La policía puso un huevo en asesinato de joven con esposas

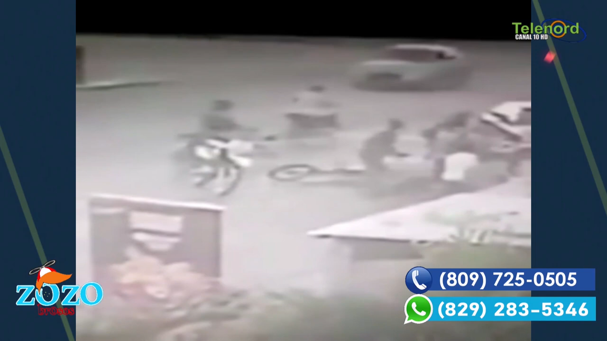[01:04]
En el video se puede ver cómo los jóvenes son requisados por los agentes que los lanzan al suelo. Posteriormente, sus cadáveres fueron hallados, esposados en un charco de sangre.